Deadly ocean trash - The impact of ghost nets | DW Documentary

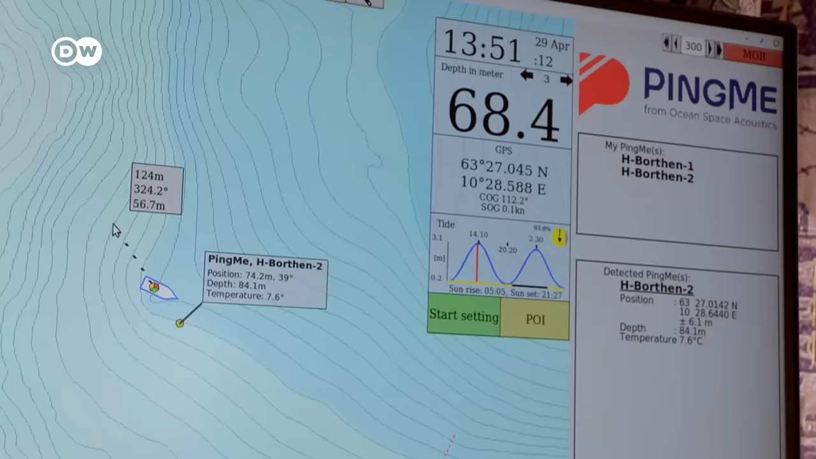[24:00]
And here we can see that the PingMe is lying here. It lies on a depth of 84 meters.